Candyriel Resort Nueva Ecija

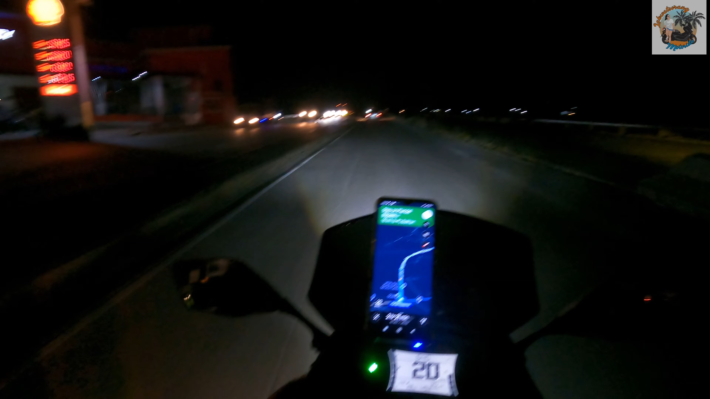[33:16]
Eto na. Andito na tayo sa bypass. Dahil nga nandito na tayo sa bypass, buksan lahat ng ilaw. Ayan, ano bang gagamitin nating ilaw dyan to? Dyan. Buksan lahat at i-high beam na natin. Kaya dun siya dumaan. Alam ko bawal dumaan dun. Pero bala siya.
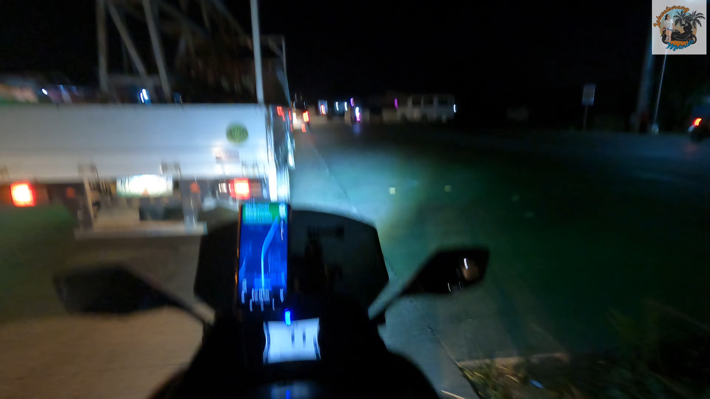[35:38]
Sasalubong ka, Diyos ko, wala tayong palagyan sa mga 10-wheeler na yan, 18-wheeler na yan.
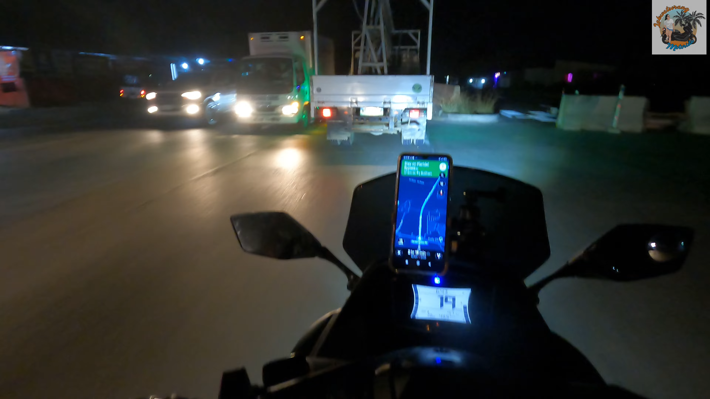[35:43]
Wala tayong ano, walang palag. May iba dyan, tutuluyan ka pa. Kesa pagsilbihan ka nila, di ba? Kita nyo ba? Oh, wala, oh, di ba? Walang ilaw sa paligid. Ay, naku po. So, yun lang. I'll keep you updated pagka ano na. Malapit na tayo. Pag nakalabas na tayo, pag EDSA na.